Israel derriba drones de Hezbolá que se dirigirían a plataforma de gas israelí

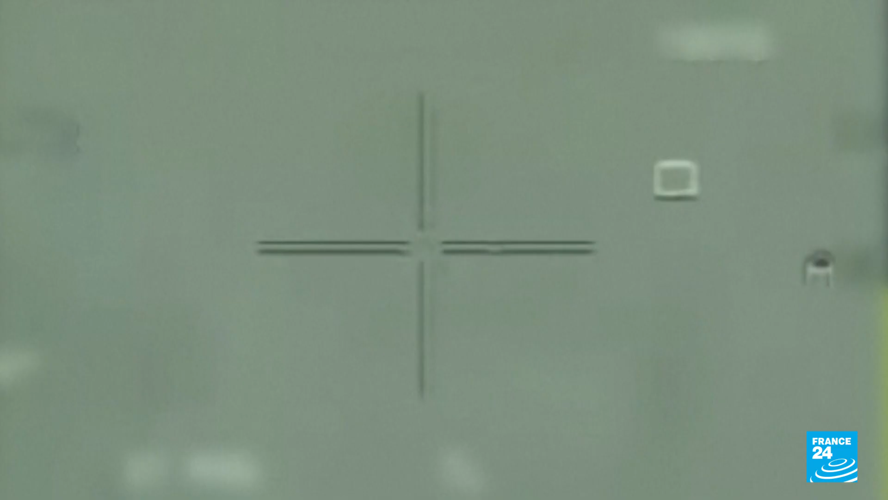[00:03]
Estas imágenes publicadas por las fuerzas de defensa
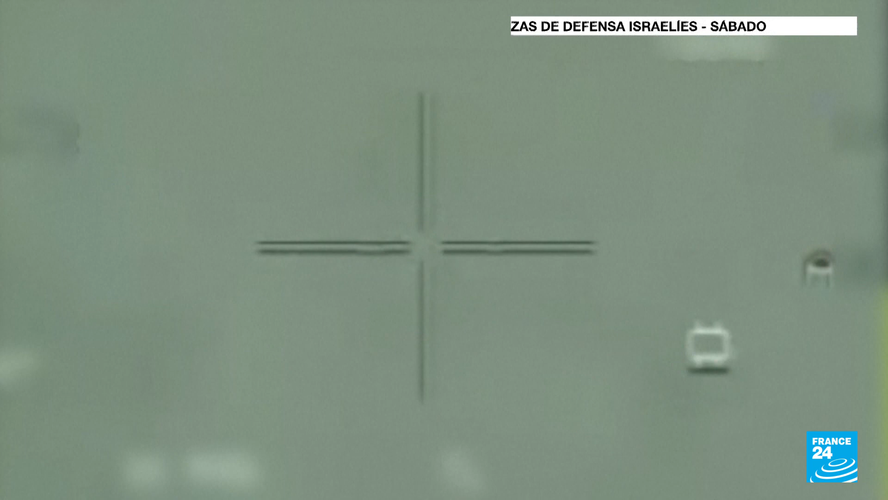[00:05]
israelíes el sábado pretenden mostrar el momento en que tres drones disparados por el grupo líbanes Hezbollah fueron derribados.